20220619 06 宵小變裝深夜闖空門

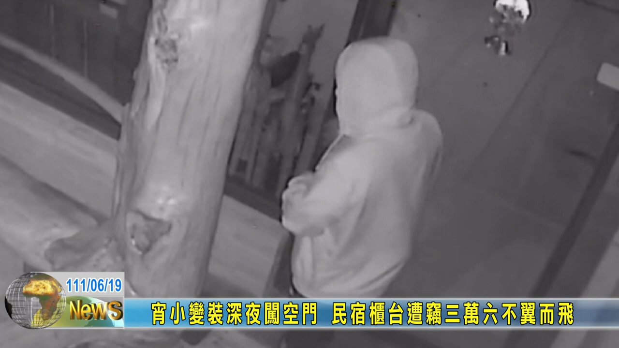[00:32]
上准备好的手套才拉开大门钻进屋内搜刮财物确定可以进来之前还把手套戴好然后压了一个